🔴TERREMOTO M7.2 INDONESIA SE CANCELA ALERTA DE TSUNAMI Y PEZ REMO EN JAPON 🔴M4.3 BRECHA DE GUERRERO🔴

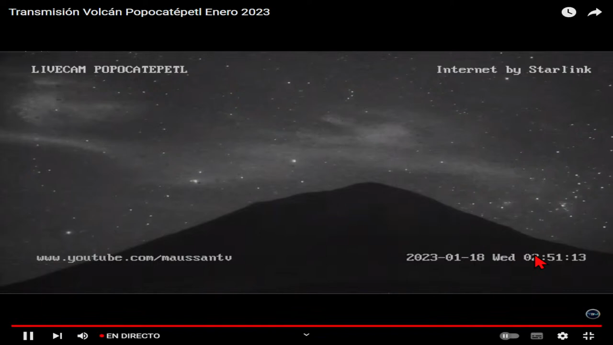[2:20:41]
Ahí está la cámara de Jaime Maussan. Vean nada más. 2:51 y efectivamente sí se ve la silueta del volcán Popocatépetl, ¿no? Por la tecnología que maneja esta cámara de los filtros, ¿no? Ve nada más.
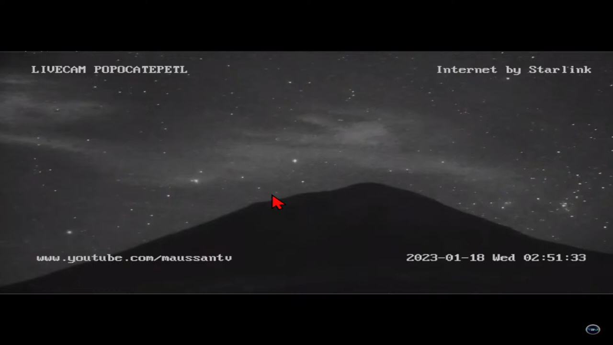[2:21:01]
A algunos le llaman, los expertos le llaman a esto sobreexposición, ¿no? Para que en medio de la oscuridad los filtros de las cámaras logren detectar este tipo de siluetas, ¿no? Ahí en ambientes hostiles, ¿no?